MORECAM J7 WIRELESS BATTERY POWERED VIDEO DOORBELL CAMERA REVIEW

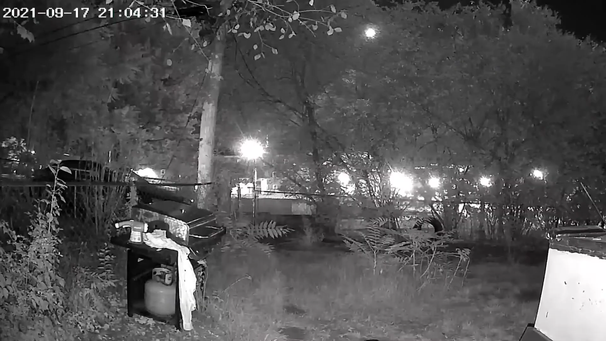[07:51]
all right everyone this is what it looks like during the night time i don't have any actual footage during the day but the camera quality during the night time and during the daytime is actually fantastic so you won't have to worry with nothing there you can actually see most of the definition and see all kinds of different things during the uh night time as well as the daytime so super cool but it is messed up my backyard is looking rough it's looking like a jungle back there it's really messy so i apologize for that guys but i do want to thank you all for watching